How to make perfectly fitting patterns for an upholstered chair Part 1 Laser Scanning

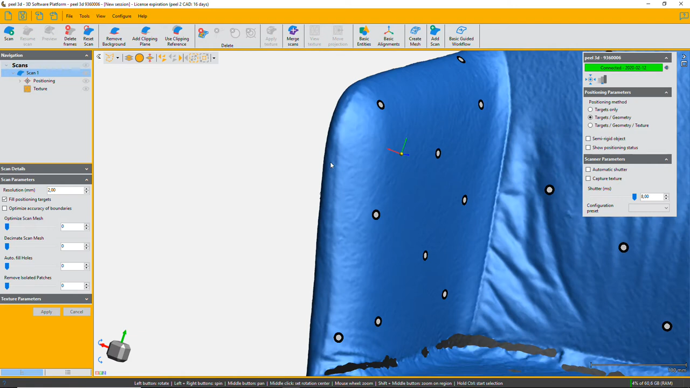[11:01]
That's enough to pick. I think that's enough to pick your shape. Is it okay for you?
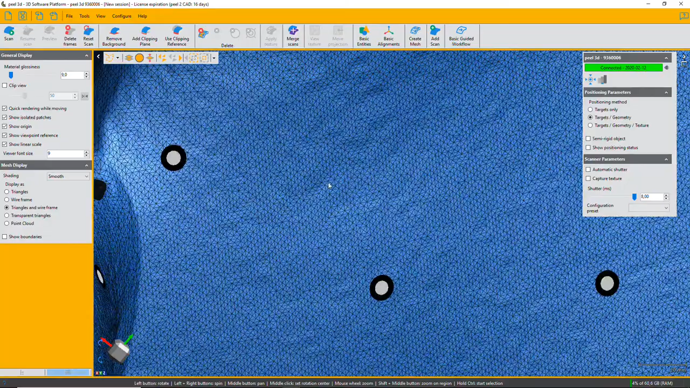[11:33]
You can... That's 2mm. So, don't go setting your scanner to 1mm.